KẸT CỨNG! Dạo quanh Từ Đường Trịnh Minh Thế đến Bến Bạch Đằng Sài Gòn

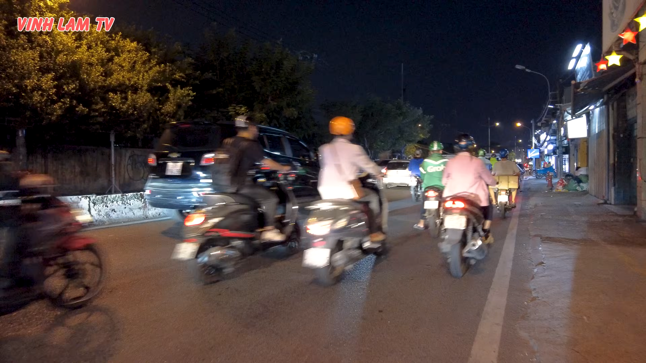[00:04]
Xin kính chào đến tất cả cô chú anh chị và các bạn. Trước mặt chúng ta đây là con đường Nguyễn Tất Thành cũng như là đường Trịnh Minh Thế ngày xưa. Và chiều nay em đang trên đường đi làm về và sẵn đây chia sẻ anh chị những hình ảnh trên con đường Nguyễn Tất Thành đi qua tới bến Bạch Đằng, xem tình hình sau Tết như thế nào ha.
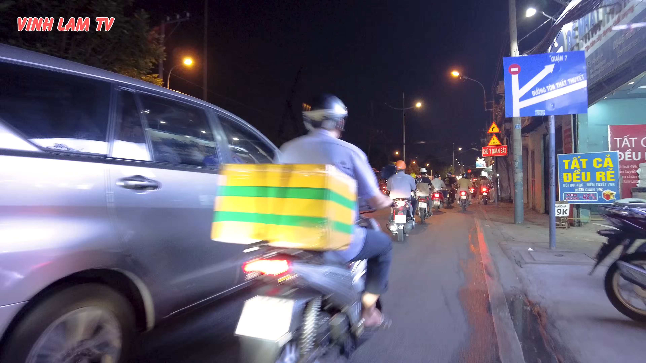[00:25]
Em vừa có việc ở trong cái khu xóm hẻm ở trên đường Nguyễn Tất Thành đây.
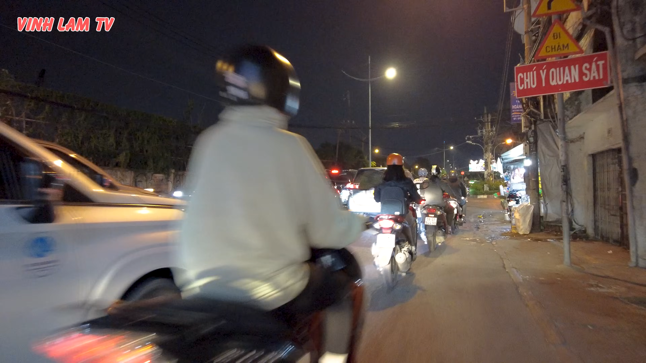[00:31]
Sẵn theo xuôi chiều chúng ta đi tới chỗ cầu Tân Thuận 2 nè.
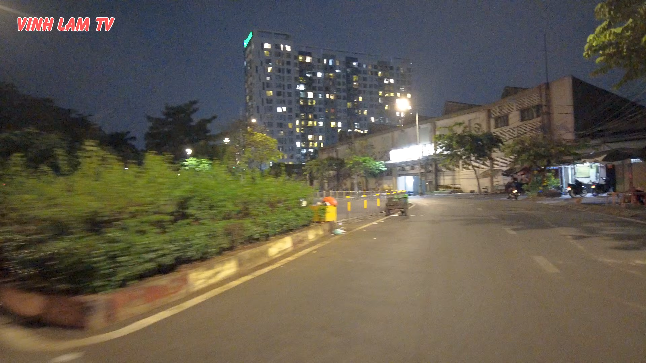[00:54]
Đây là hướng đi ra Tôn Thất Thuyết. Giờ này là giờ cao điểm khoảng 6 giờ rồi. Giờ này là khoảng 6 giờ chiều. Giờ này là giờ tan sở. Xe cộ rất là đông.
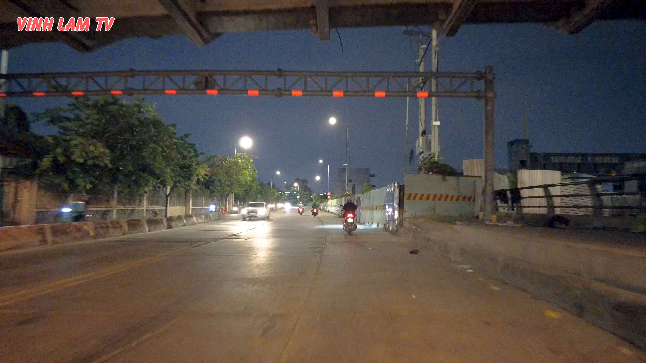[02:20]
đang không có người thi công nữa. Không biết vấn đề gì ha, không biết tại sao nữa. Thấy cũng hoàn thành cũng cỡ 90% rồi. Sài Gòn có rất là nhiều những công trình mà ngày nay đang im ru và rù.
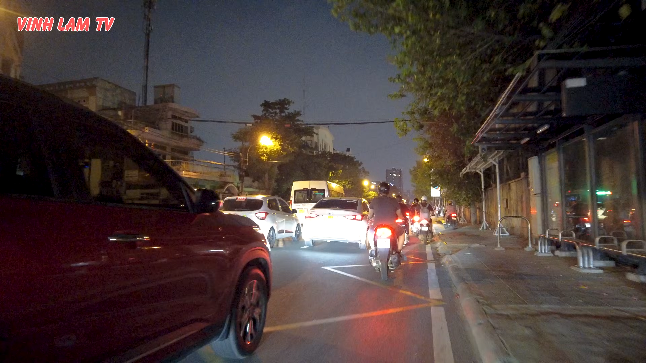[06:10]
rào chắn là coi như là kéo thẳng luôn, con lương nối liền lại luôn, không có qua đường được luôn. Tới đây là đứng hình rồi, chạy đi từ từ ha, chạy nhanh lên kia là hết khối không.
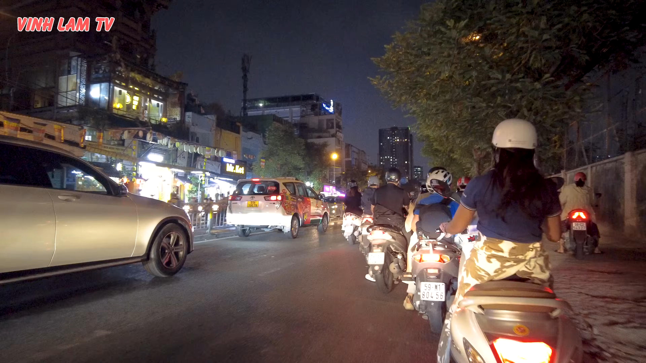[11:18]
Thà chạy chậm phía sau, cái luồng xe nó còn giãn ra, chạy lên theo sát cái luồng xe là khó chịu.
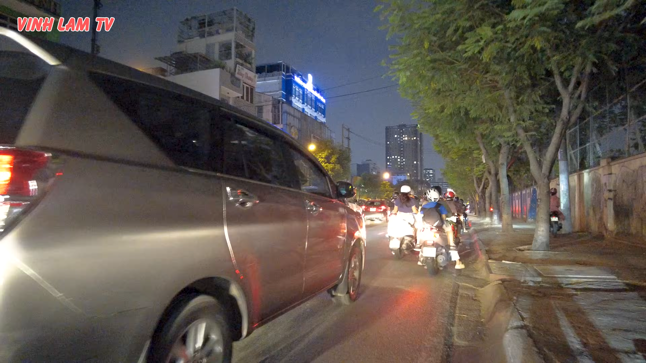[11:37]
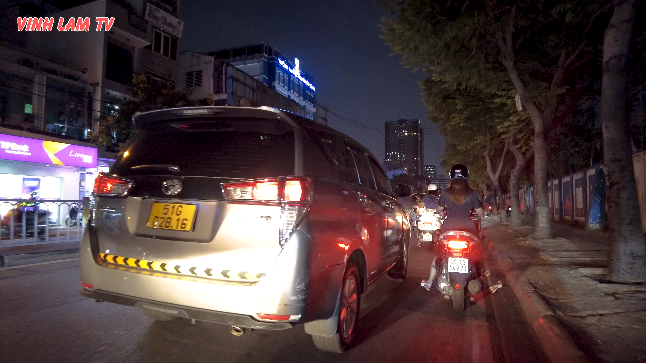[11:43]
Bây giờ đứng đợi là phải cỡ 7 giờ, 6 rưỡi 7 giờ thì mới giãn cái luồng xe ra được. Thôi chạy từ từ đi, cho người ta đi trước đi, đi theo ngoài mệt quá.
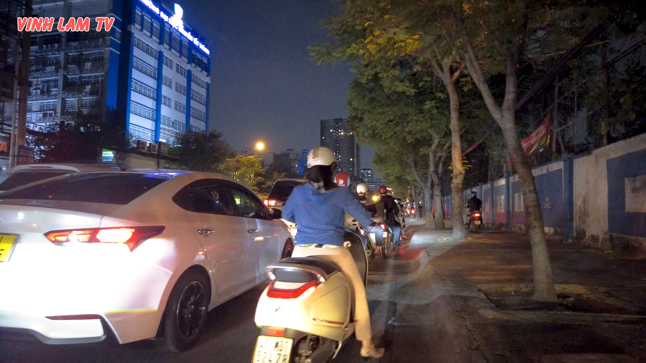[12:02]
Xe hơi chạy hai làn qua đây luôn.
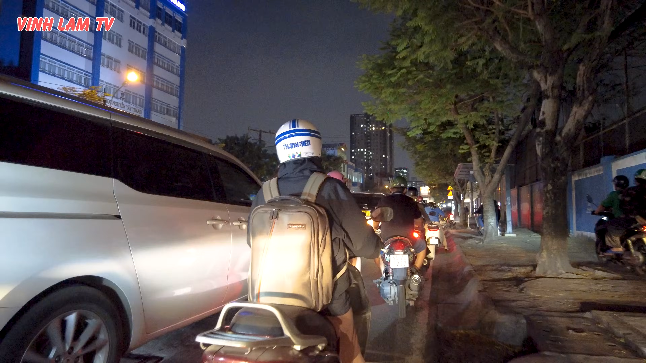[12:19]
Do giờ này là giờ tan sở đó,
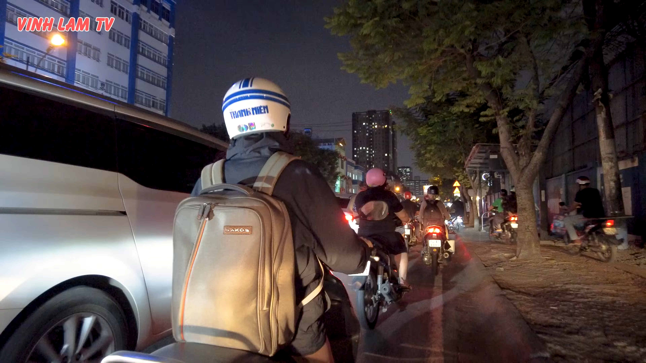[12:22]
người ta làm về hướng từ khu chế xuất từ quận 7 đổ về. Còn buổi sáng thì cái hướng từ
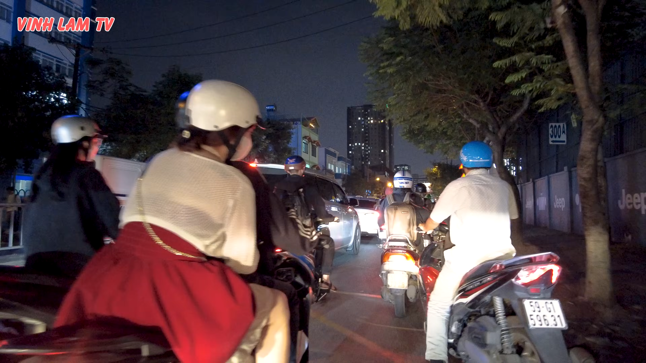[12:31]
quận 4 đi qua quận 7 đông đúc. Con đường này có hai luồng kẹt xe, một bên là kẹt buổi sáng, một bên là kẹt buổi chiều. Đây có showroom xe Jeep nè, rất là xịn nha.
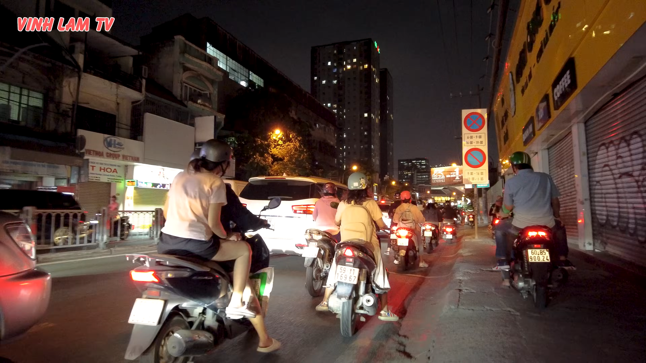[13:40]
Cái vỉa hè ở trên, ôi ổ gà không luôn, thôi chạy mà không để ý là sụp xuống một cái là giật mình luôn, dướng lại tay á.
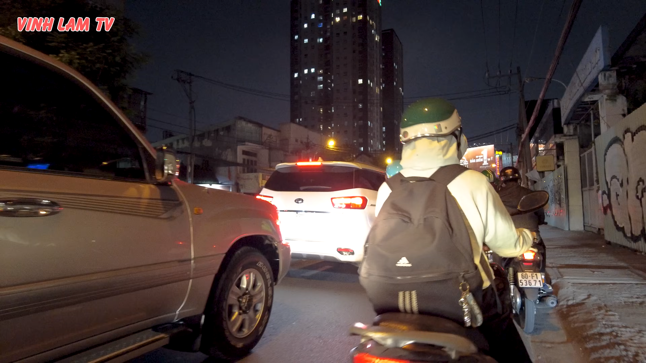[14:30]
cũng VinFast, xe máy xanh, xe điện xanh xanh đó.
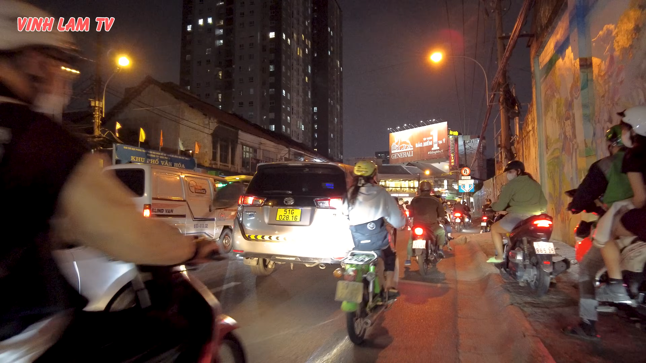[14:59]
Lên là xuống không dám xuống. sau Tết. Con đường Nguyễn Tất Thành, Trịnh Minh Thế nó cũng như vậy ha.
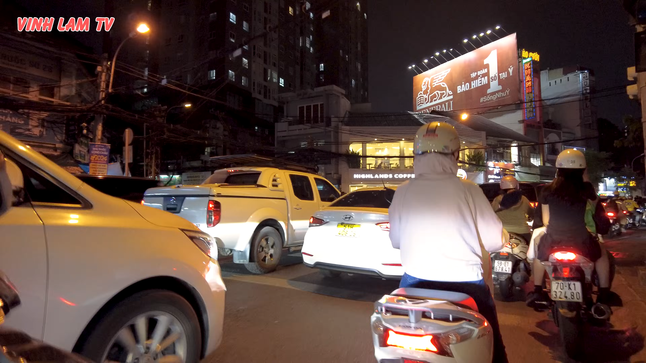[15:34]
Ông Lê Tuy nhớ hồi xưa cỡ 10 năm trước thì cũng đâu có nó nổi kẹt dữ người ta. Bây giờ kẹt quá trời quá đất.
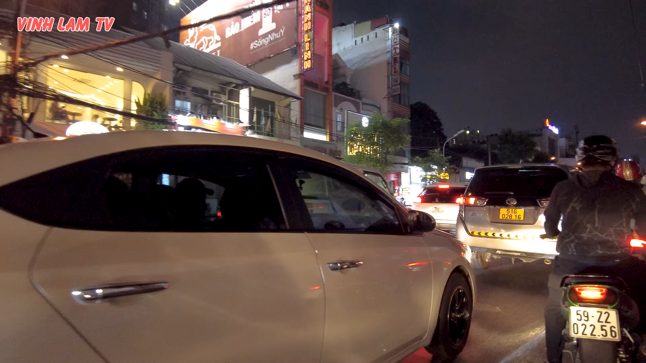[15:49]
Ở phía trước là xe Suzuki Sport, chiếc Sport giờ mắc tiền lắm nha, 100, 200, 300,